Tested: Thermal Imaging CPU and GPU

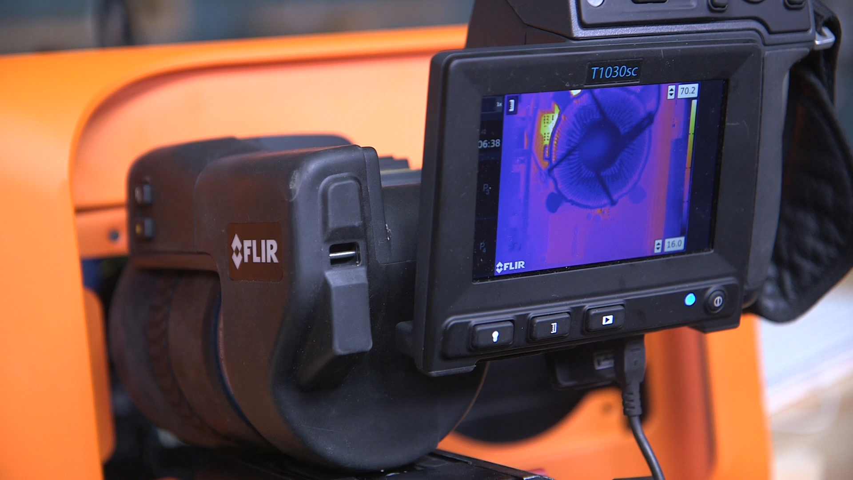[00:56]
Sean, now what's cool about this camera is that it's incredibly high resolution.
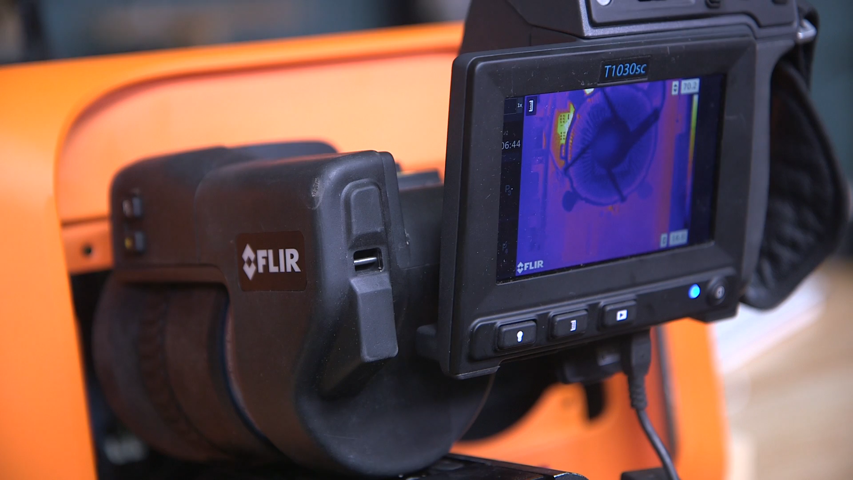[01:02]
It's an infrared thermal camera, and it actually records at 1024 by 768. So that image that I'm looking at of you right now, that is all your heat imagery.
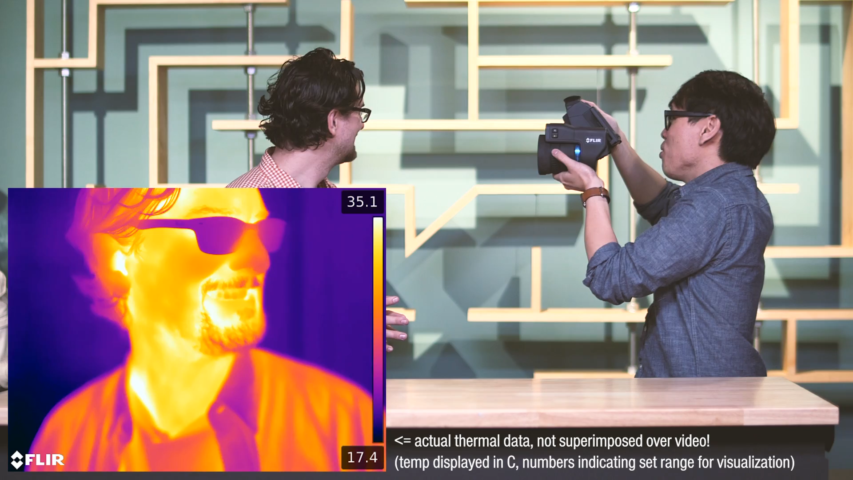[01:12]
And I can even change focus. Wow, it's just insane.
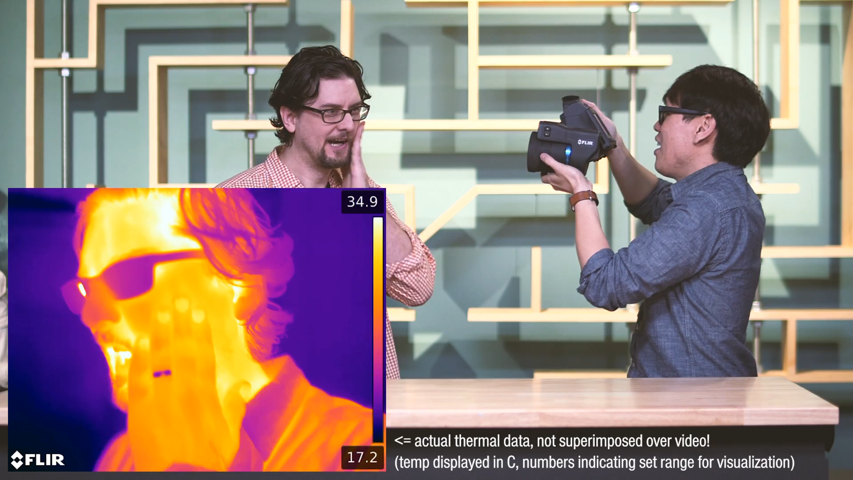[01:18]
I'm so curious to see what PC components will look like under this camera. What do you want to test first? GPU. Yeah, definitely the GPU. Yeah.
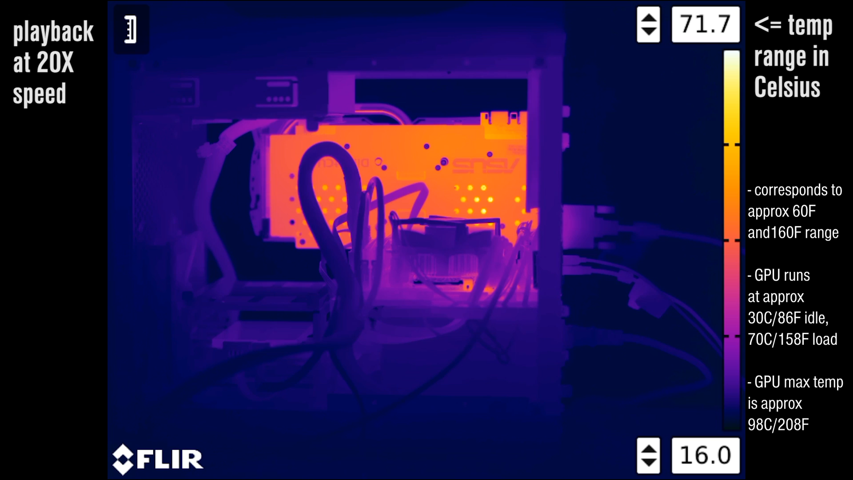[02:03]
The surface itself doesn't look too hot, but you can see the heat coming through the holes that are drilled into it. Hmm. And now when we flip the card around, we'll start up the game again, you can see the fans don't spin until it reaches a certain point. And now the fans kick in, and you can see the heat sinks now definitely getting hot, but the fins and the fans themselves don't seem to be changing a lot of color.
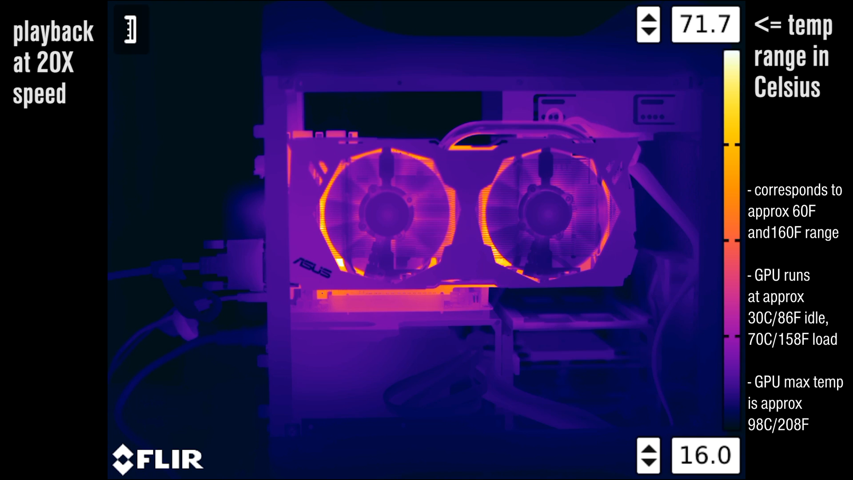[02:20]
They're not getting very hot. Unfortunately, we can't see the GPU chip itself from this shot, but it is really cool to see how hot the card is relative to the cooling elements.
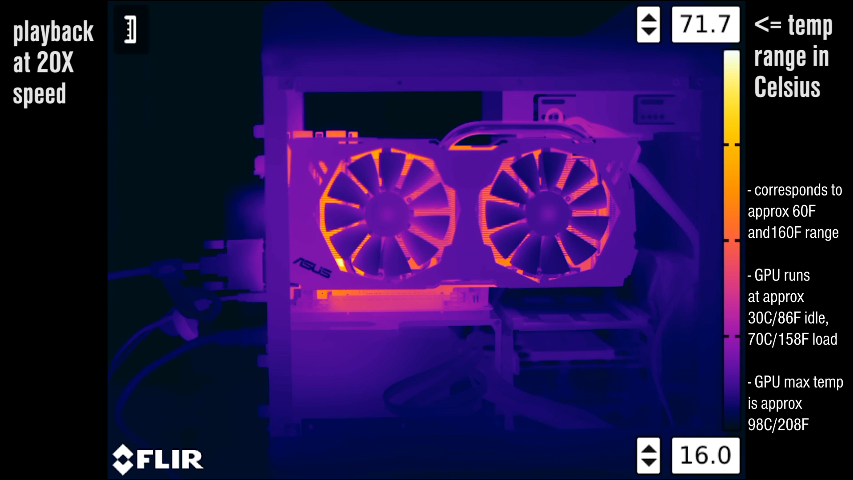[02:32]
On to the CPU, the brains of the computer. Now we have it with the heat sink and fan. What are you noticing here? Definitely seeing a heat halo right around the CPU on the board. The cooling fins are actually not showing a lot of heat, but I would assume it's because they're actually doing their job.
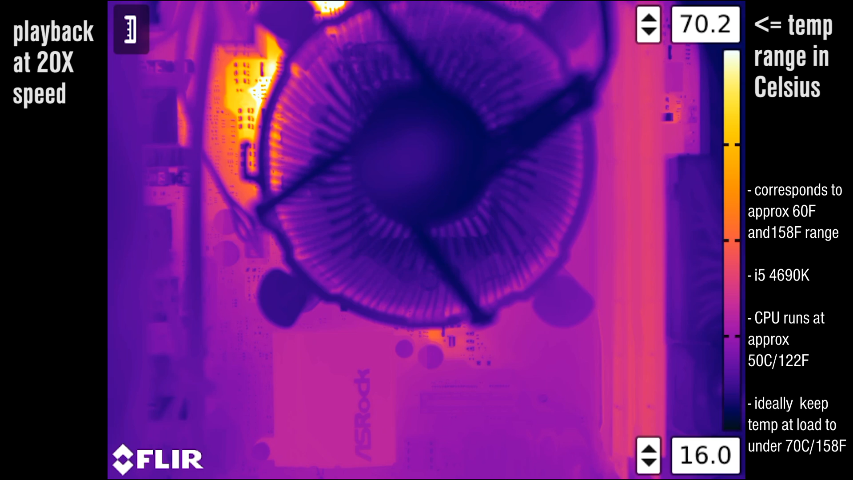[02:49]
Yeah, relative to the heat around the motherboard, that's surprising how hot that motherboard gets. But I want to see the actual CPU itself. So let's take off the heat sink and fan and try it again.
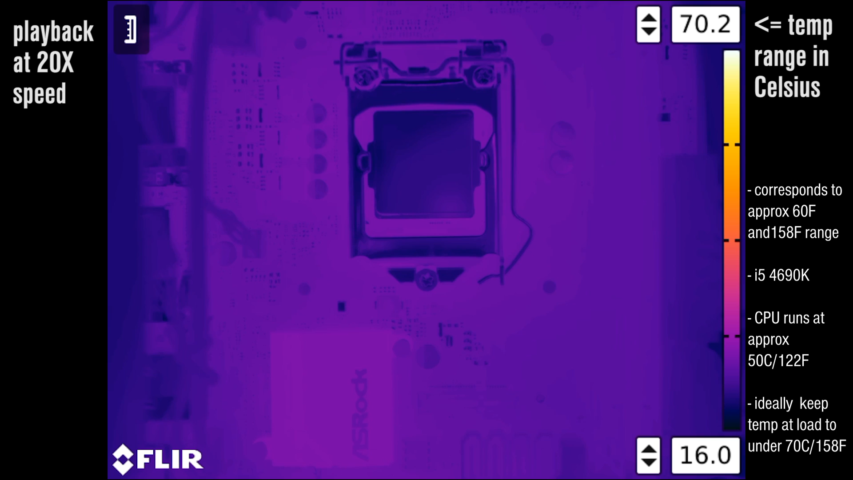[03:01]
Now, we ran into an interesting problem because the CPU shield here is reflective. So this thermal camera actually can't register the heat on that, but we do have a solution.
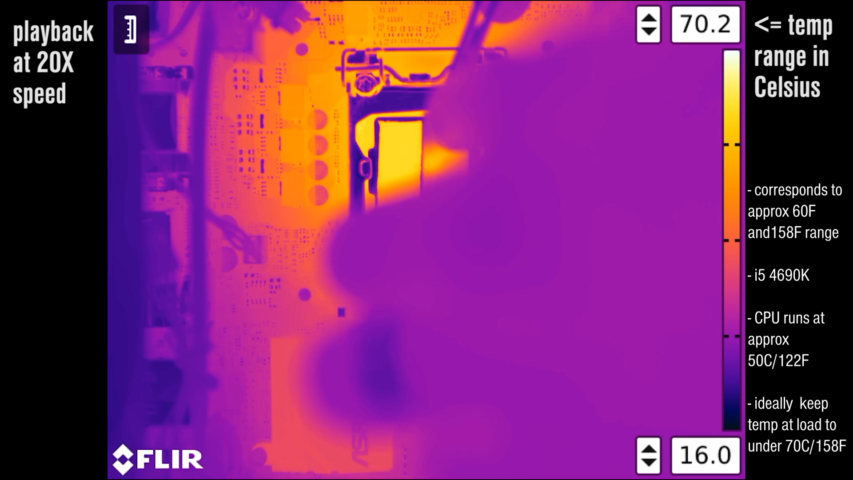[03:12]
We're going to apply some fiberglass tape on this, which is used in high heat electrical applications. So it will resist the heat of the CPU while giving us a reading. Okay. And then booting up the computer and running Prime 95, a very standard benchmark.
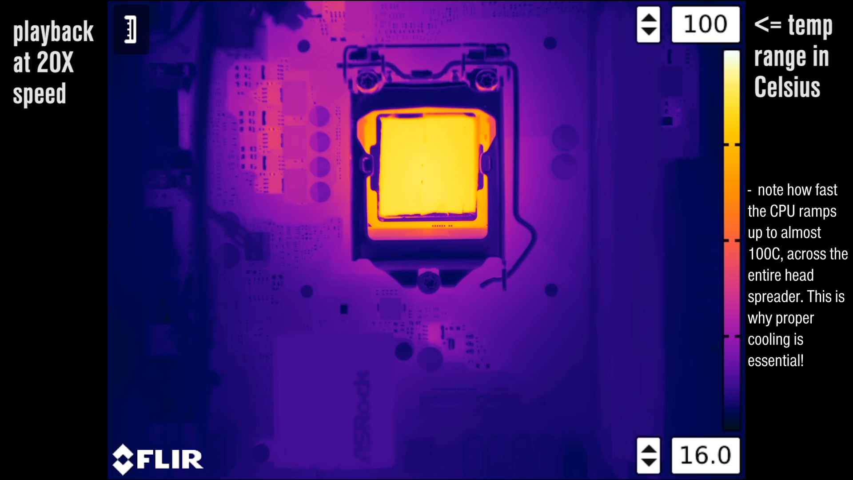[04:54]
You can tell it's hot. It's throttling. Again, we're around 0.6, 0.9 gigahertz. And I'm going to put cooling on there. Okay. In three, two, one. Ho, ho, ho.
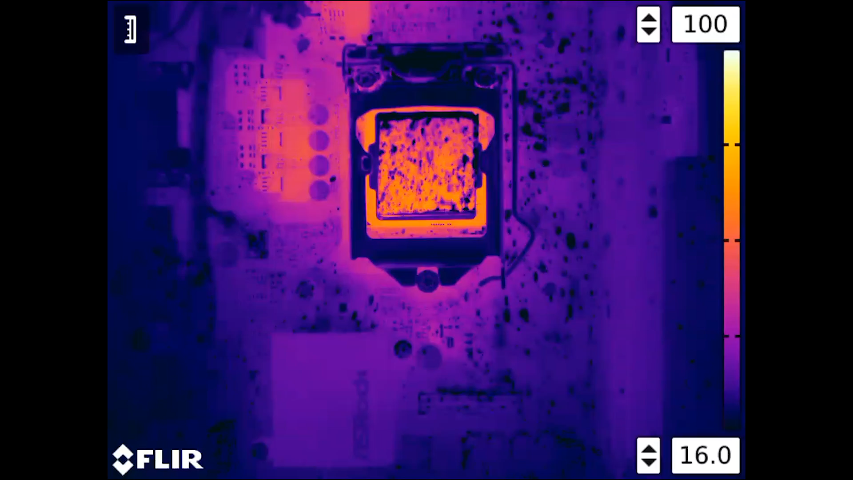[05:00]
It jumped up to like 2.8 gigahertz. Immediately. Immediately. Holy smokes.